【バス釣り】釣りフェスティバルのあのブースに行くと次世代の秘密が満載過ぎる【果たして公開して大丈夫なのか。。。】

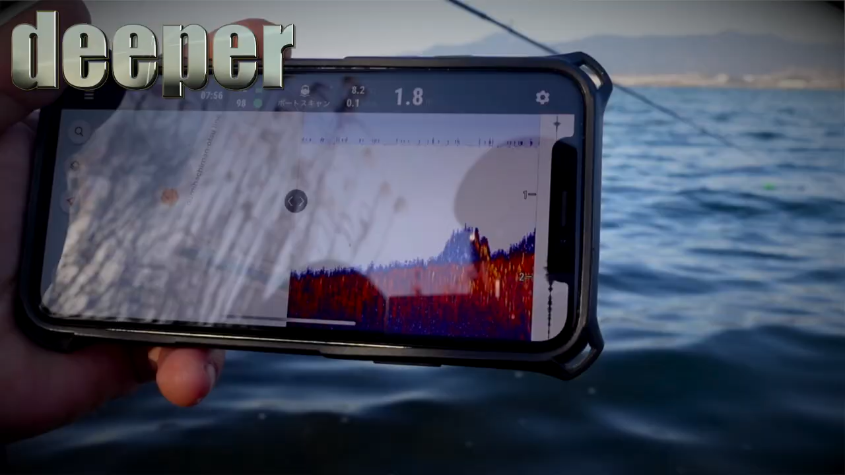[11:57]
ありませんディーパー魚群探知機だったら岸から水深水温測れちゃいますよ詳しくはウェブサイトをご覧ください